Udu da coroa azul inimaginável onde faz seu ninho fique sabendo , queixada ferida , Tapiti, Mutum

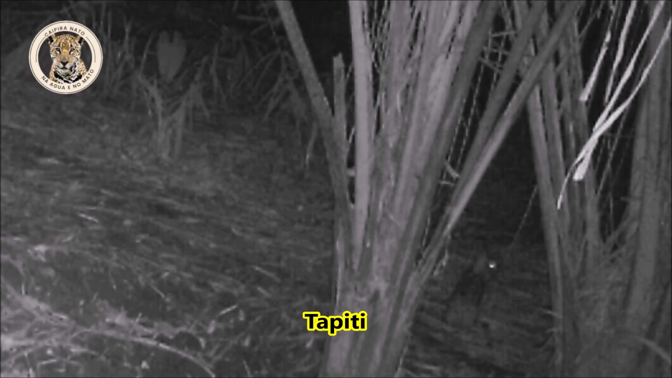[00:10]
Bem amigos, aqui vemos um tapetido, um pequeno coelho e aproximadamente os 900 gramas.